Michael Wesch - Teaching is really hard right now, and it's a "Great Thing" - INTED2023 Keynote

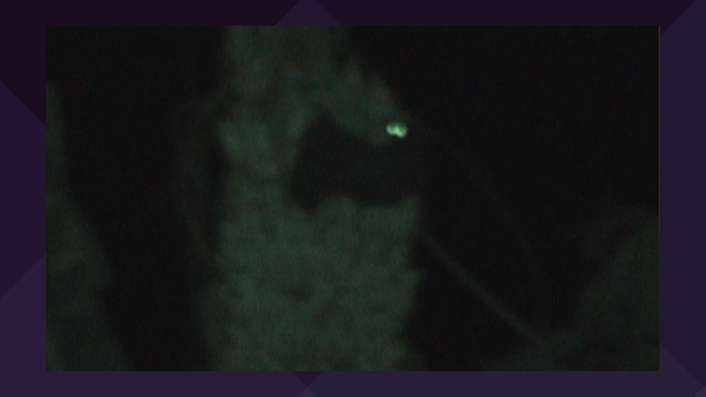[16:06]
And then at night, these giant flying foxes come out. It's just really kind of a magical land.